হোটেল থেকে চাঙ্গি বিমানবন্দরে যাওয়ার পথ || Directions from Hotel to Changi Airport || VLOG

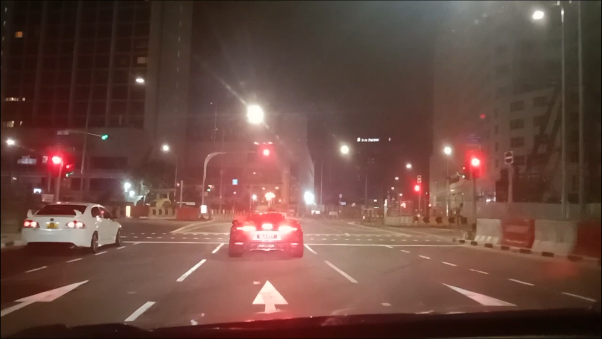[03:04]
2:45 হয়েছে। কোনো জাম নেই, জ্যাম নেই, কোনো কিছু নেই, খুব সুন্দর দেশ। গাড়ি চলতেছে 60-70-এ, কারোর কোনো গানে ঘুমাচ্ছে কাটছে।
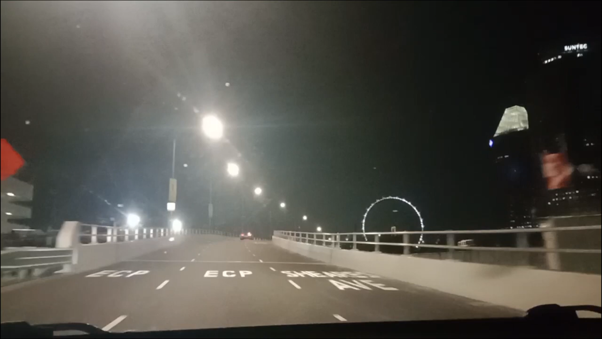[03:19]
আজ গত সকালবেলা আমি এখানে এসেছিলাম,
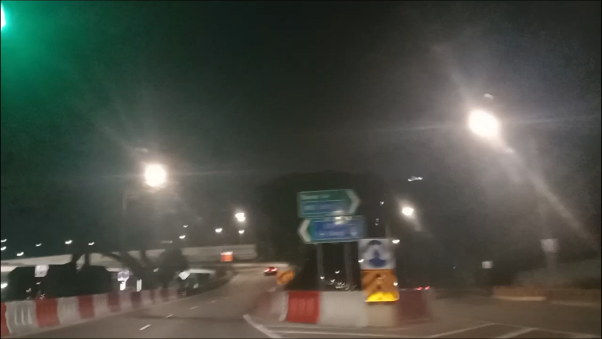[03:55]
দেখতে পাচ্ছেন চলে যাচ্ছি সিঙ্গাপুর থেকে।
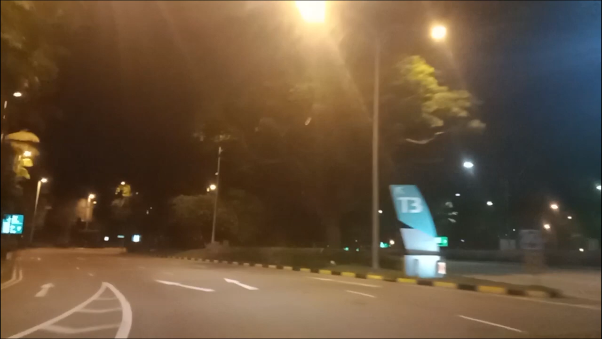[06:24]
সিঙ্গাপুর চাঙ্গি এয়ারপোর্ট, সুন্দর একটি এয়ারপোর্ট,
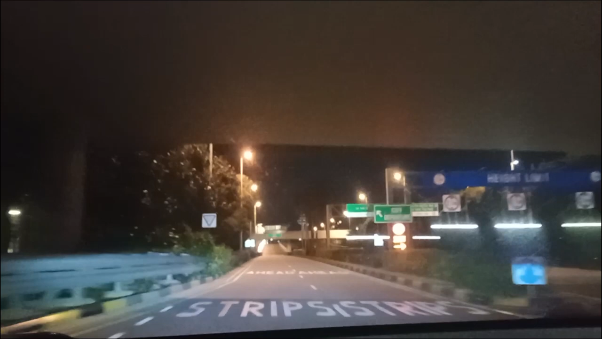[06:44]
ভেরি নাইস এয়ারপোর্ট, বিউটিফুল।